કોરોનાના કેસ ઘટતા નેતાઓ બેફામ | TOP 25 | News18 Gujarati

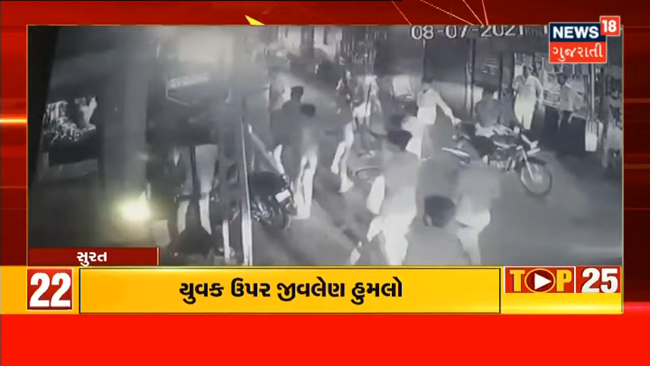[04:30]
सूरत मा माथाभारे शक्सों ना आतंकना सिसी टीव सामय आवया पुणा मा युबक पर जीवलैन हुमलो करू माथाभारे शक्से सागरीतों साथे घातक हत्यारो लईने हुमलो करू